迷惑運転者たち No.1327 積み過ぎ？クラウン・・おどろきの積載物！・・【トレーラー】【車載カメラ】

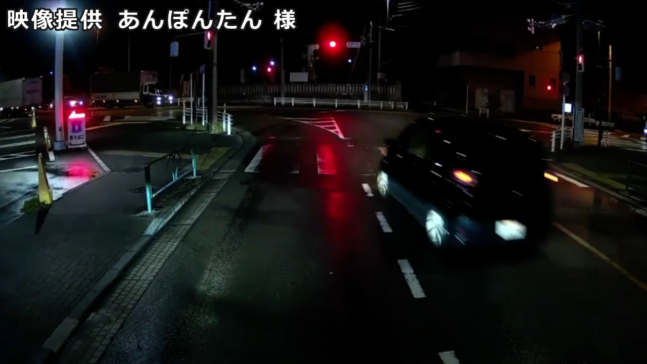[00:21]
3675。あー、地名とか見えなかったな。ずーっと煽り散らしてたもんな。 速度取り締まりを回避しました。